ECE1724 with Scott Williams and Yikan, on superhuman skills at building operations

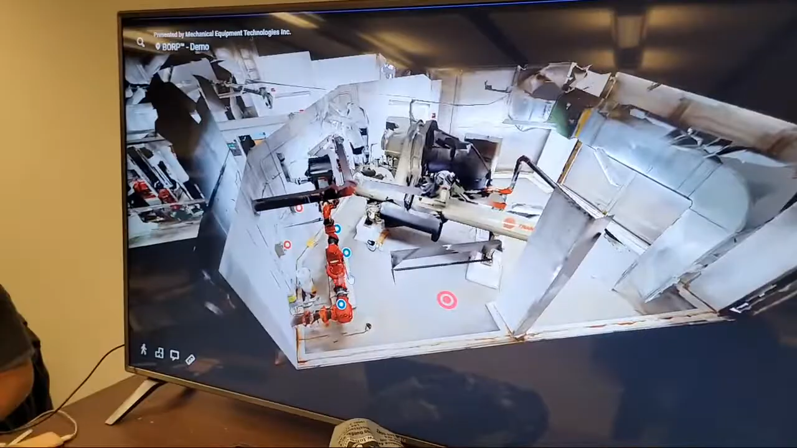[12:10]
So you got this sort of dollhouse view of the chiller plant.